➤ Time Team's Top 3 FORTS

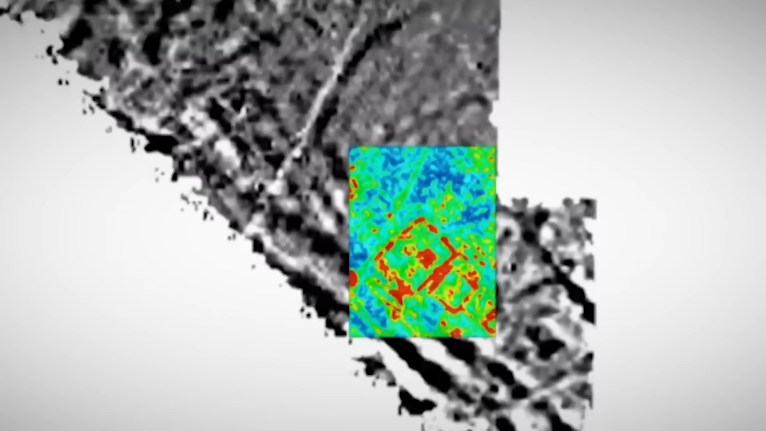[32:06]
And I have to admit the geophysics results are some of the most striking we've ever seen on time team.
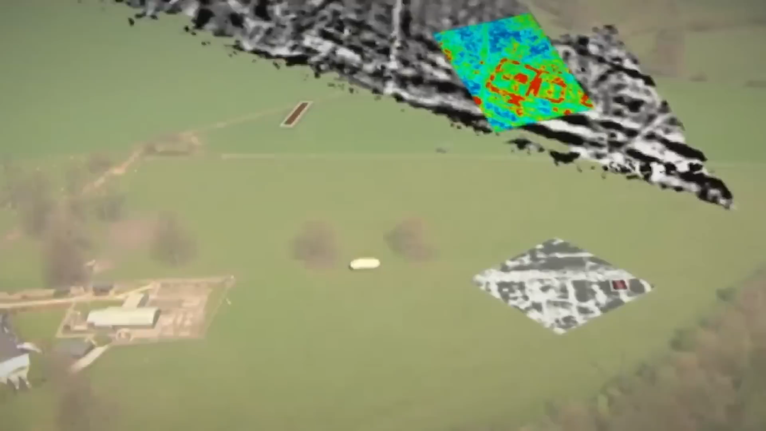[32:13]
So, with a strong sense of anticipation, we open our third trench over what looks like one of the walls of our possible mausoleum.